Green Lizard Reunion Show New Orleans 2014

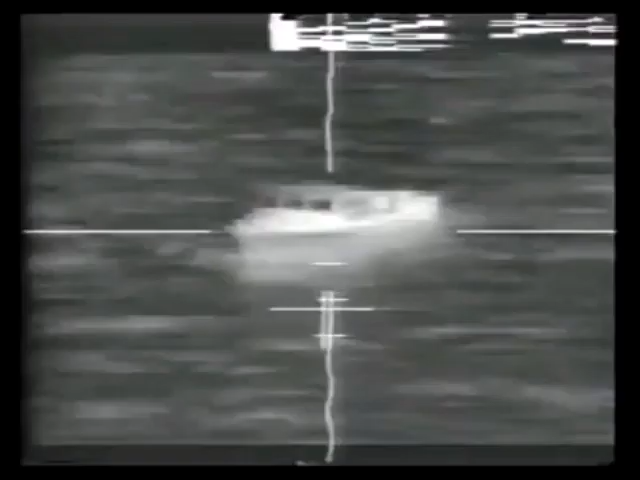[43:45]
The infrared camera mounted under the nose provides the crew with a television picture of the enemy target.